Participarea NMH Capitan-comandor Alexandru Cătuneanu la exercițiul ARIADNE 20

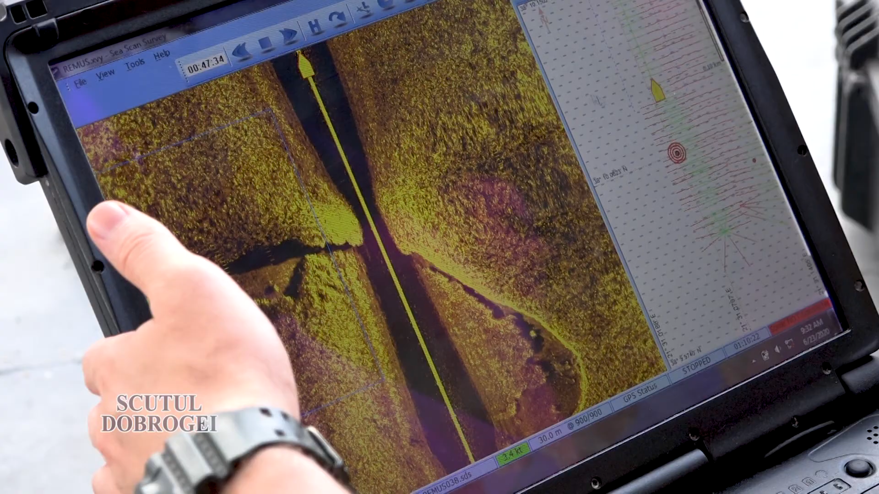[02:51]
descurcat descoperind aproximativ patru contacte cu dimensiunea asemănătoare unei mine